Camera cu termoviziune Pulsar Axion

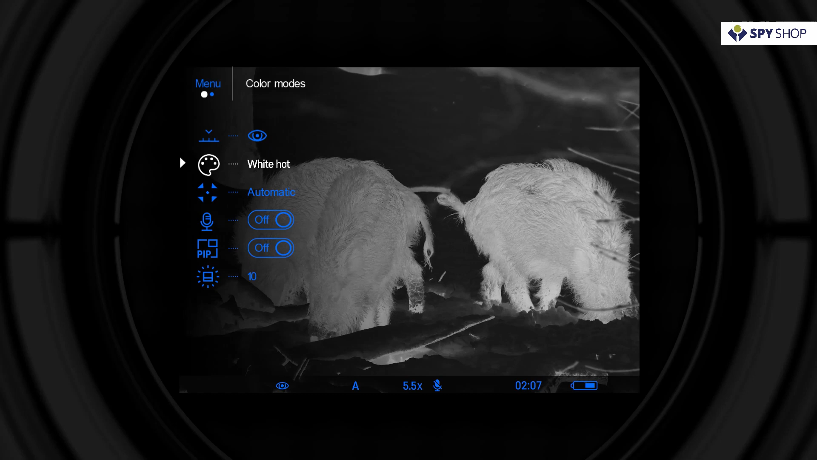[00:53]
Customizable imaging presets such as various color palettes, picture-in-picture function,
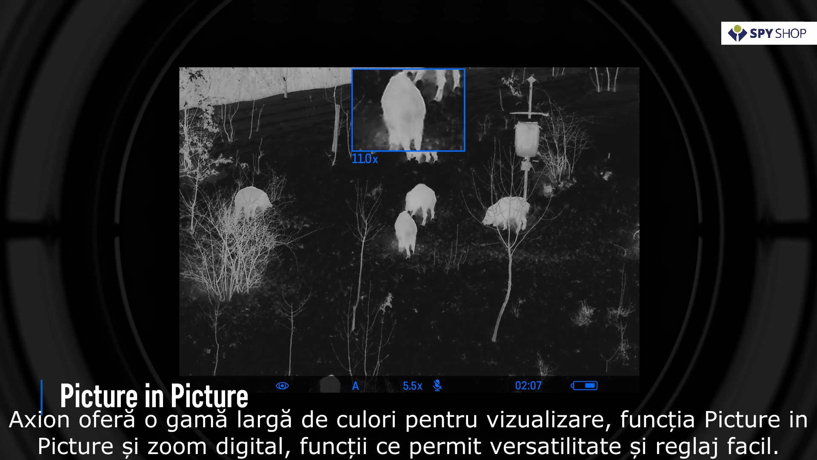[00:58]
and digital zoom provide versatility and are easy to adjust.